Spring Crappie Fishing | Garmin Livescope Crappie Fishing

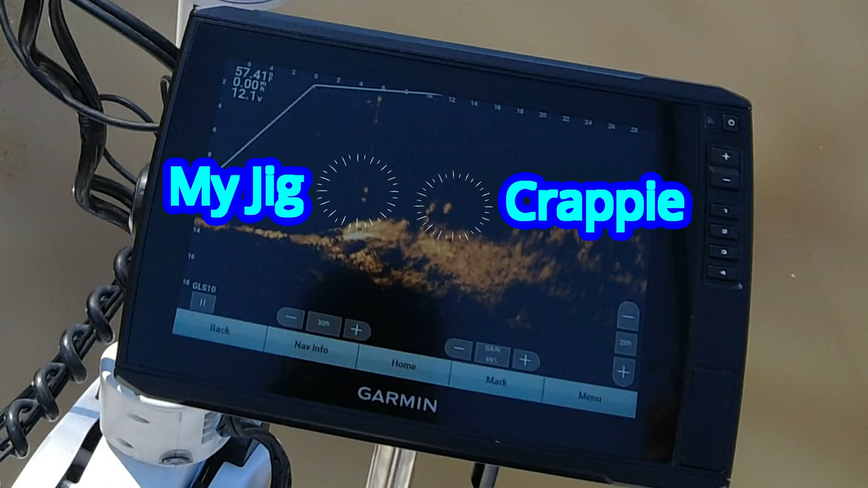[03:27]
i think i got some fairly decent zoom in shots for you guys to take a look at and on top of that i got some really nice catches i will show you some of the shots of uh the fish that i've i caught and the actions that i gave the jig and the reactions of the fish
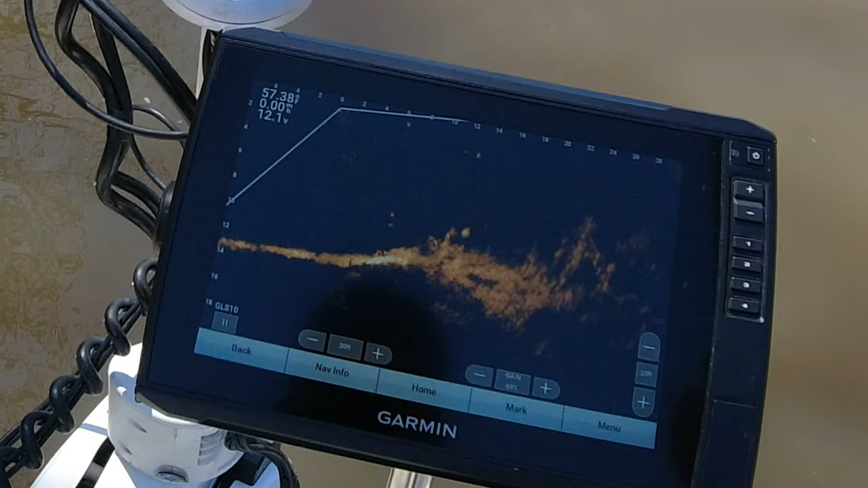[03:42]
yeah i know that most people think you get live scope and you go out and you just swipe that lake clean of every fish in it but let me tell you something just because you have live scope a lot of the rules that you used pre-live scope you still
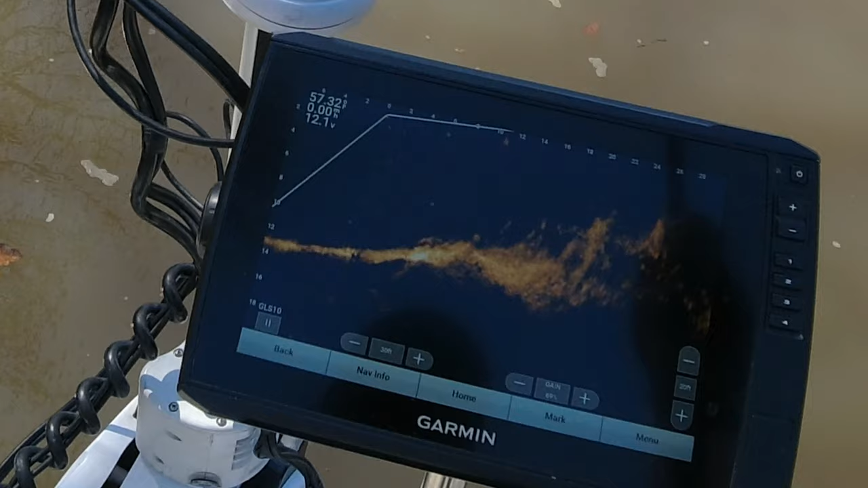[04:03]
have to use those and then there are there are even more that you have to add to
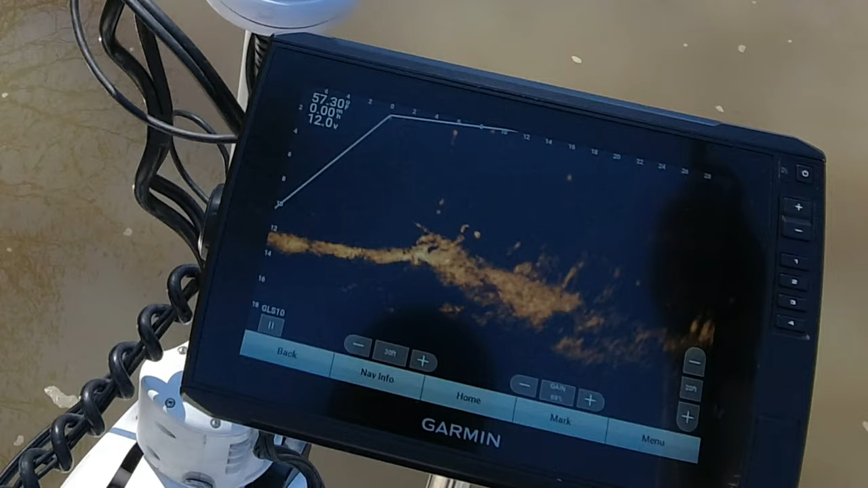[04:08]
be successful while using live scope i'll try to share some of those i
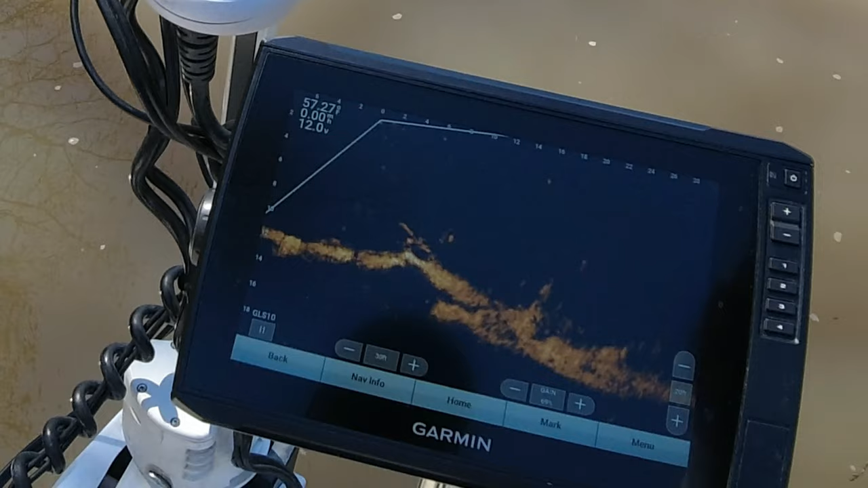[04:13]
know a lot of you guys are probably still fighting with your settings with these units
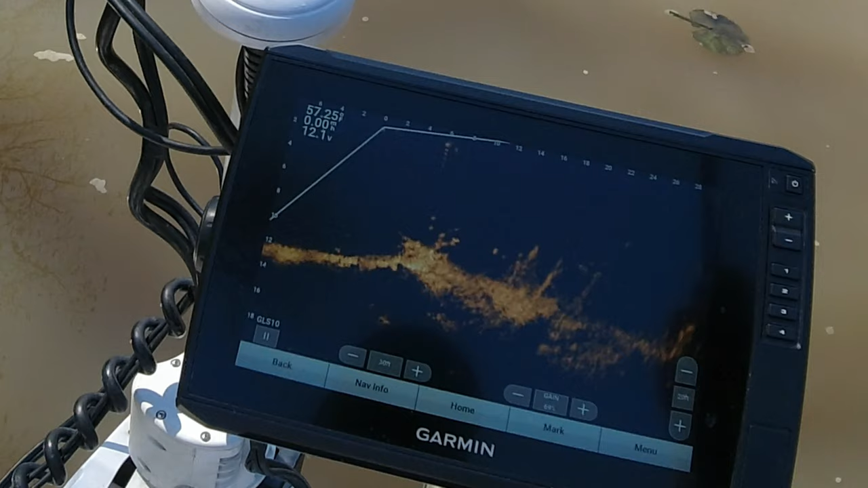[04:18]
after uh the update 19.1 i will tell you this i feel
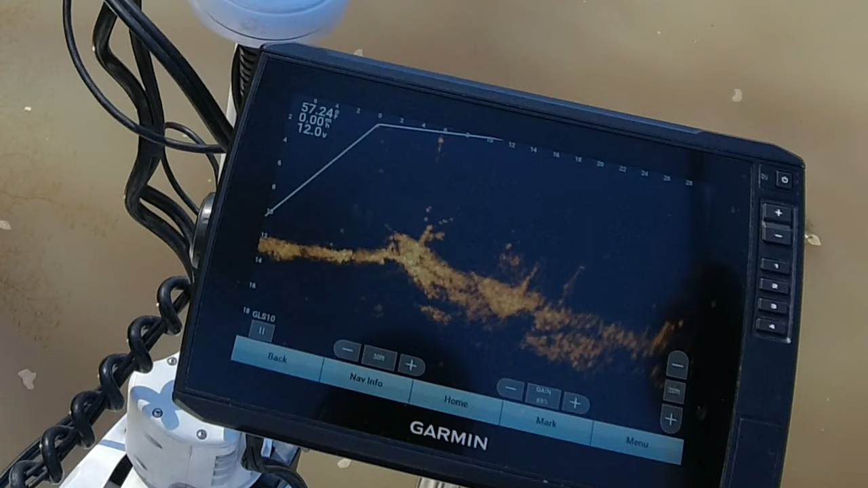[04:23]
that i am getting a better result with 19.2 so don't be
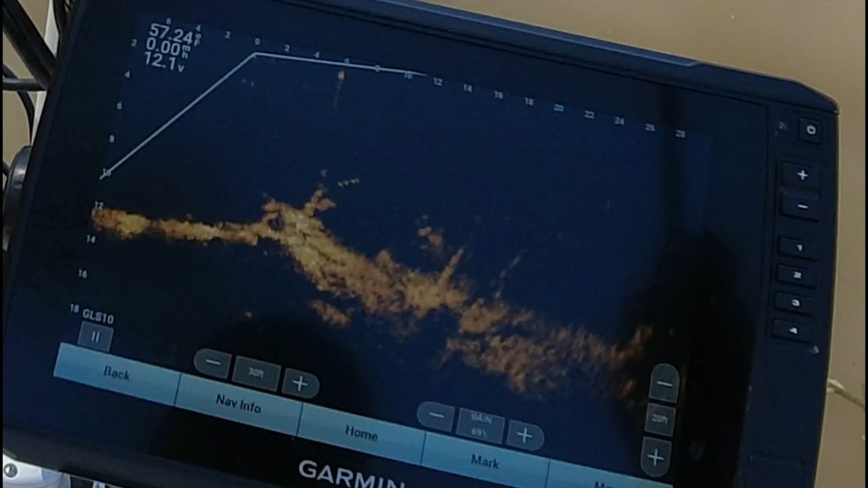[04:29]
afraid of updating to 19.2
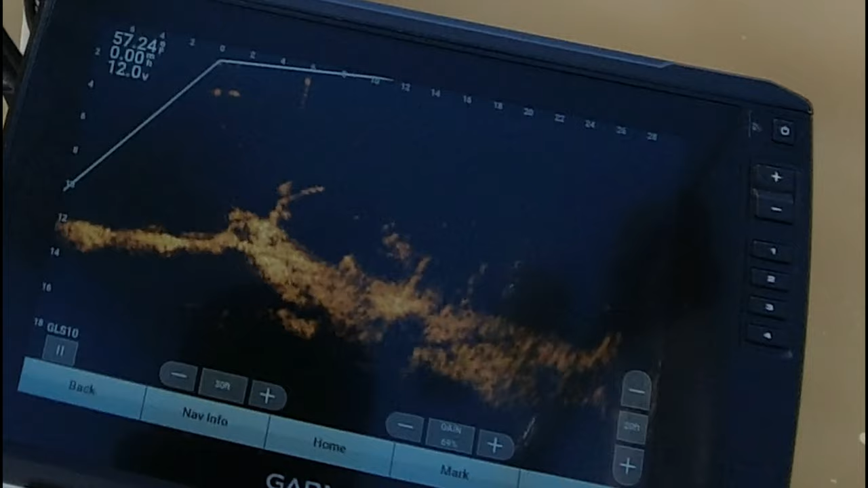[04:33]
another thing that i will tell you is to stop taking other people's settings and trying to
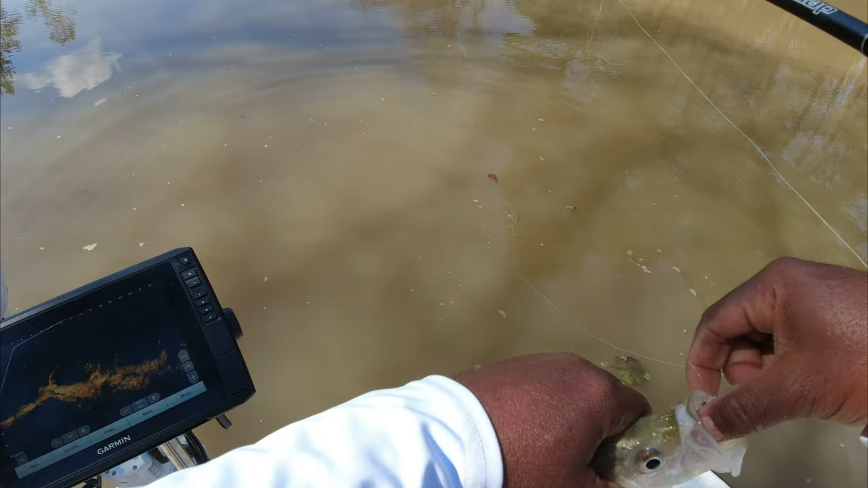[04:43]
apply it to your unit from what i am seeing each and every
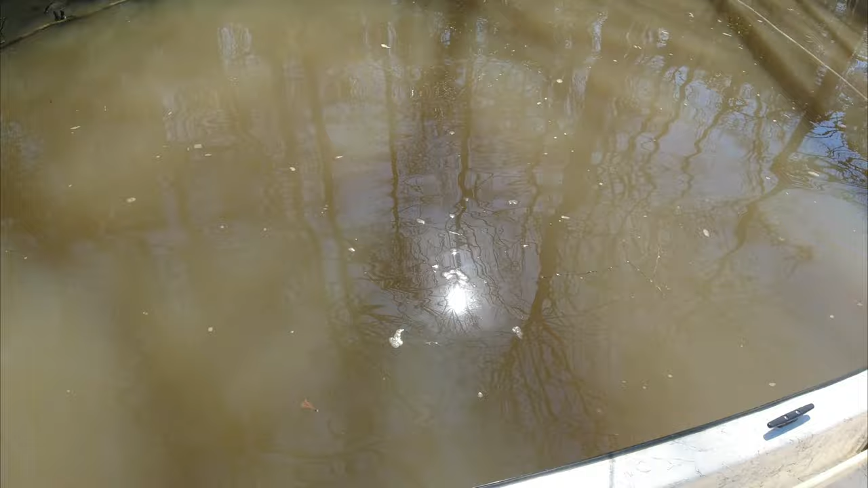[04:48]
unit is different and what i mean by that your installation your
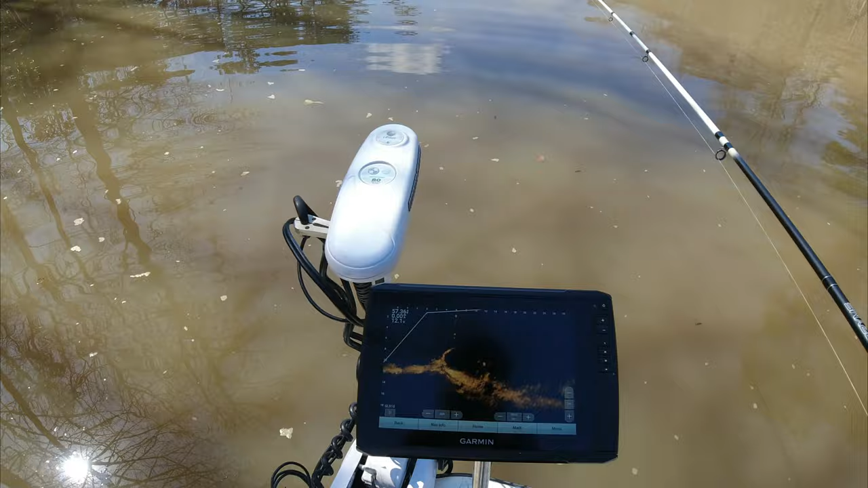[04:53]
wire routing your transducer setup makes a huge difference in the way you'll have to set your unit so the thing that
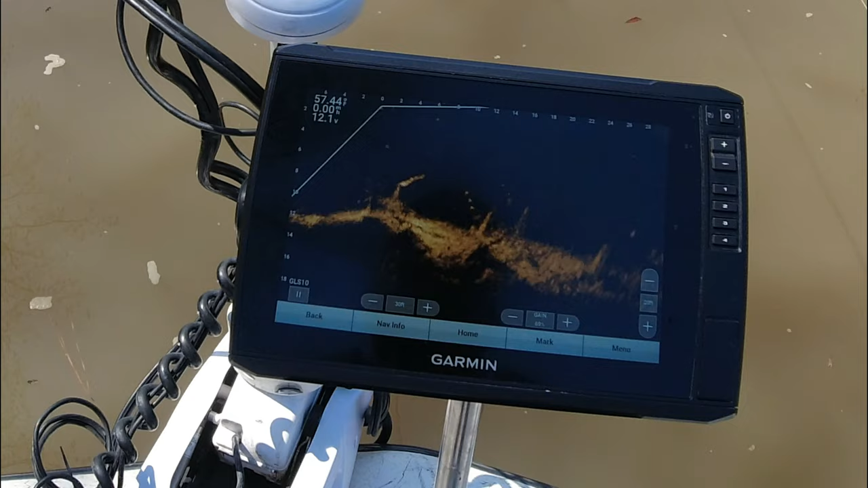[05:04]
i'm going to try to give you today is the confidence to go out and apply the settings that work for your unit now
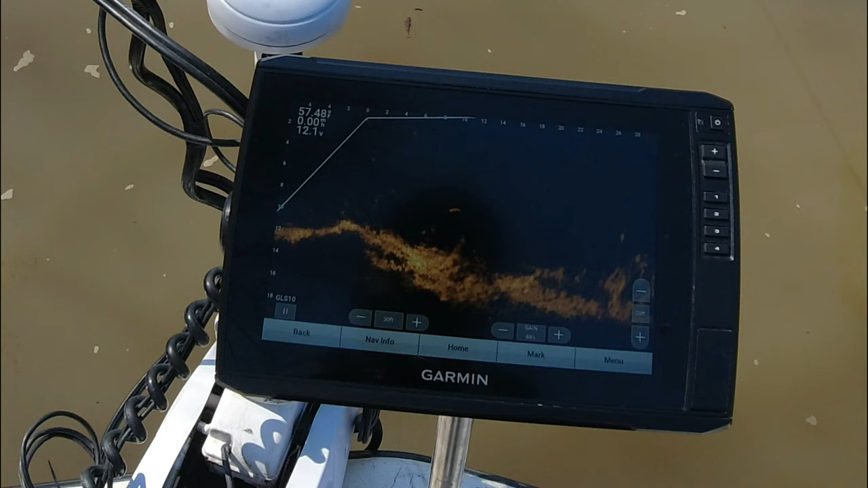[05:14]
there are just certain things that you need to know about these units just
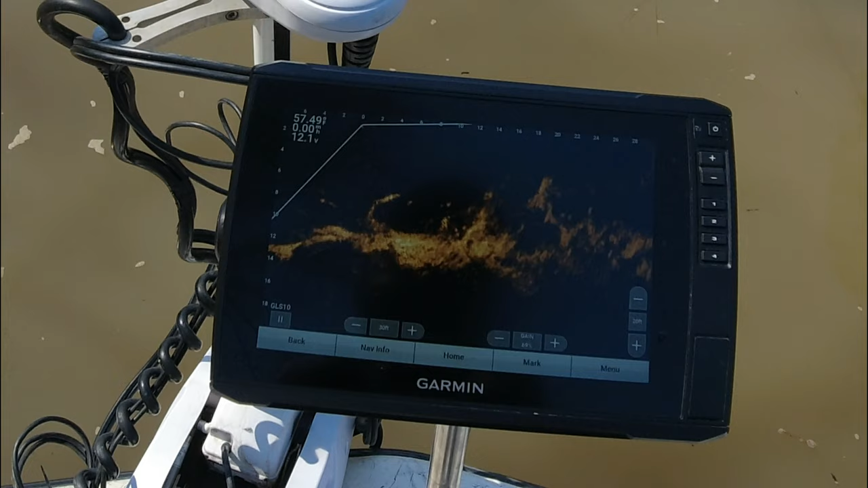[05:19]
like with any of the side imaging units it's not a set and forget type of unit now a list of things that you will need to know about live tech with gorman is forward range down range the transducer orientation noise reject tvg ghost reject color gain color limit and your game these are all really easy things
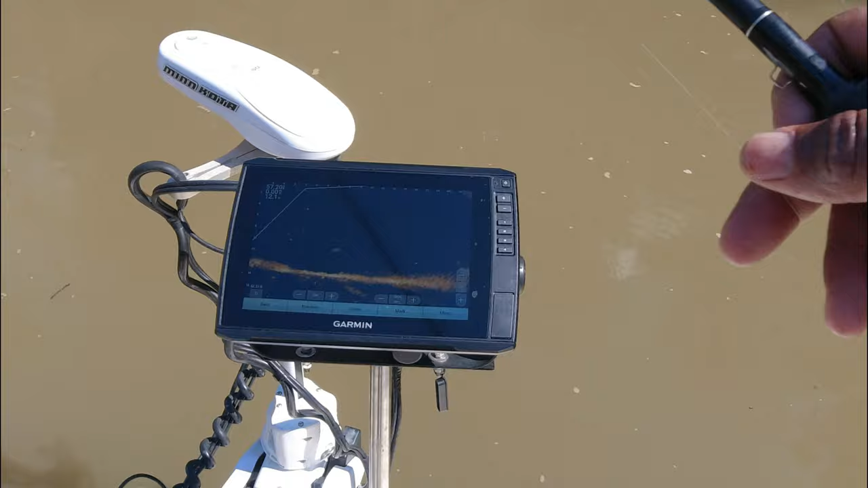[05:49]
that you can get to to set on your unit and one of the biggest things
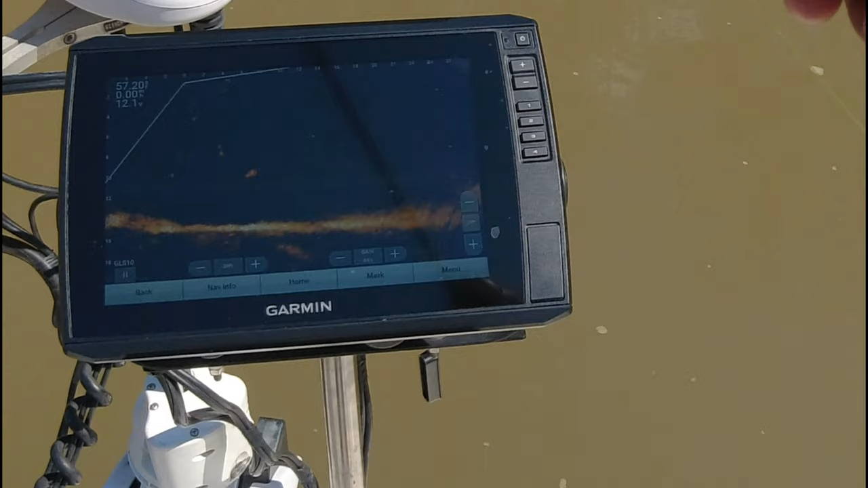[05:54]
that i i see from a lot of people is they're scared they're scared they're gonna mess their unit up but here's the deal regardless of what you go in there and change you can always go back to factory default on your settings you will not mess this unit up and i will tell you this i've watched several
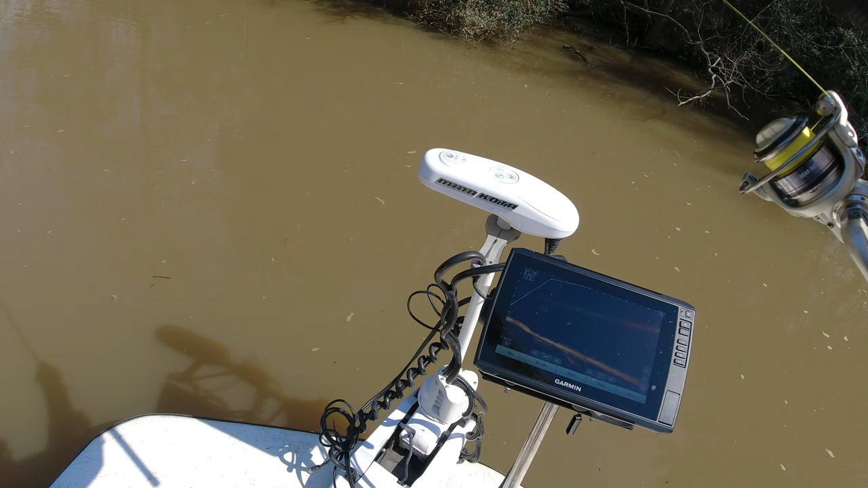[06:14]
videos i'm not happy with their their results and what i mean by that the scans that they end up with with the settings they're using i'm not happy with it and this is not personal it's just my personal opinion i'm not attacking